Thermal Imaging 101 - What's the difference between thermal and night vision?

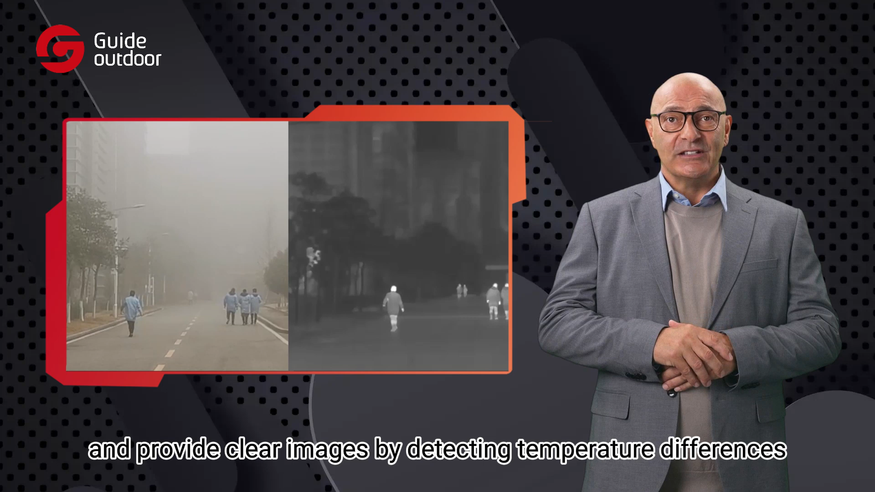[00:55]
In contrast, night vision devices rely on available visible light, amplifying it with photo multiplier tubes or image intensifiers to create visible images.